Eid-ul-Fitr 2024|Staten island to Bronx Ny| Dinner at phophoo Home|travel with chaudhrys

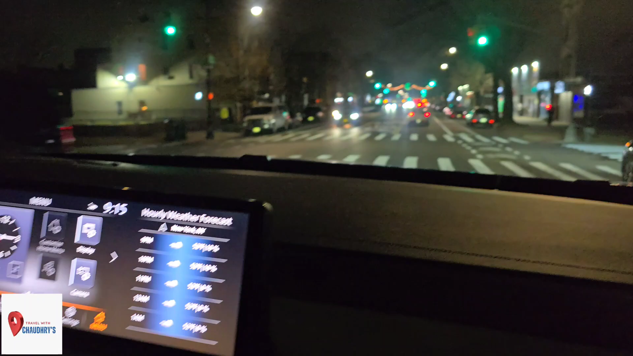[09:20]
रात हो गई है, गाड़ी भी हमारी जो है ना, पहले हम आए थे
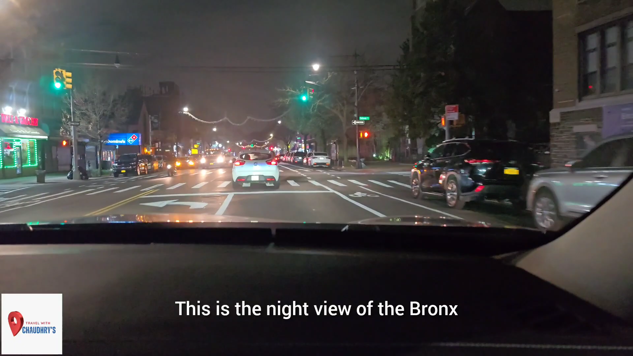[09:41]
जो है ब्रॉन्क्स का रात का व्यू है, स्ट्रीट्स जो हैं ये लाइट्स लगी हुई हैं रमजान के हिसाब से,
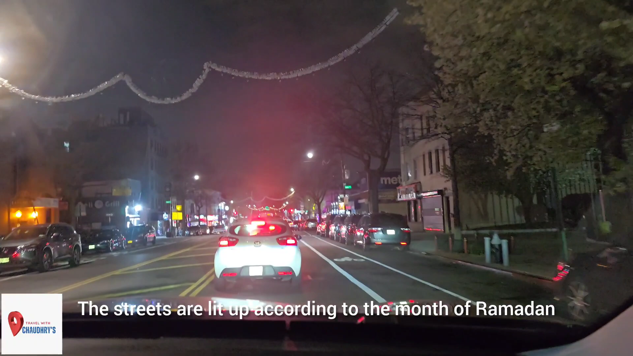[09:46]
यहाँ पे लाइट्स और ऊपर चांद वगैरह लगा हुआ है।
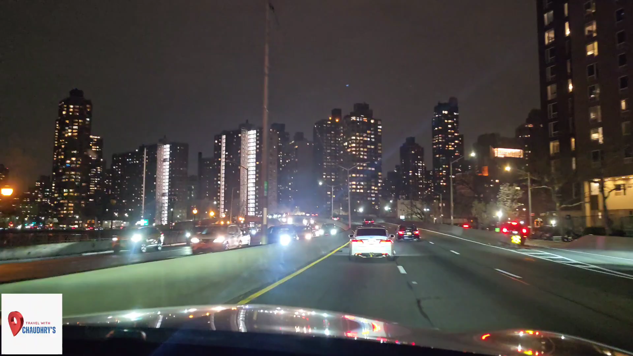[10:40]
जो है वो नजर आ रही है। ये सारी हाई राइज बिल्डिंग्स हैं मैनहट्टन की, अपार्टमेंट्स बिल्डिंग्स।
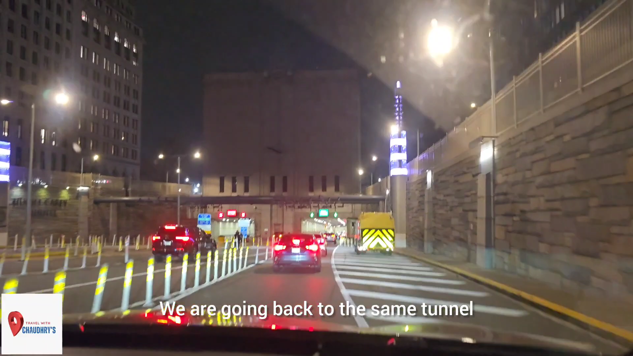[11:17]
दिन में ली थी, अब रात को फिर उसी टनल में हम जा रहे हैं।
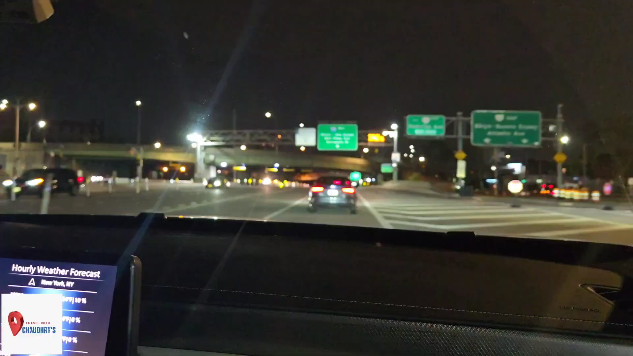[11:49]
टनल से बाहर आ गए हैं जी, तो अब जो है वो
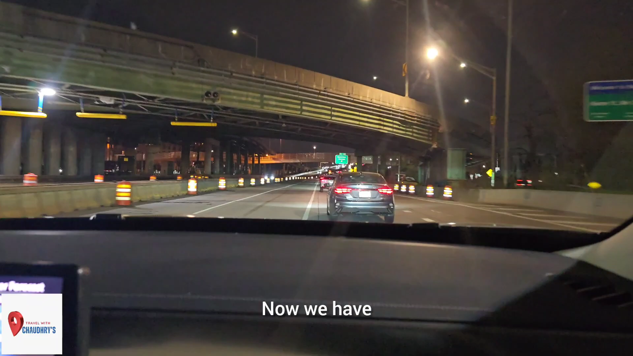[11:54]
हमारा डिस्टेंस थोड़ा रह गया जी। अब हम ब्रॉन्क्स से मैनहट्टन, मैनहट्टन से अब हम ब्रुकलिन में दाखिल हो चुके हैं,
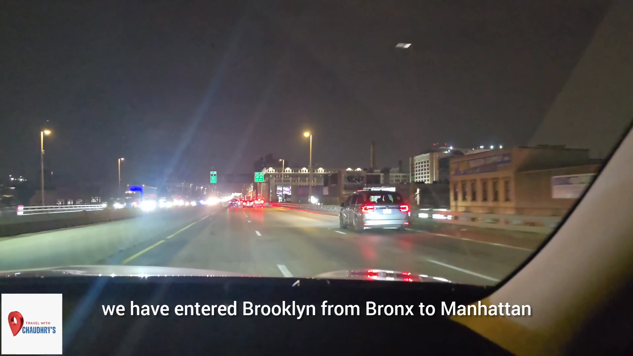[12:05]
और अब हम जो है थोड़ी देर बाद वेरोजोना ब्रिज लेके तो अपने स्टेटन आइलैंड में दाखिल हो जाएंगे, घर पहुँचेंगे।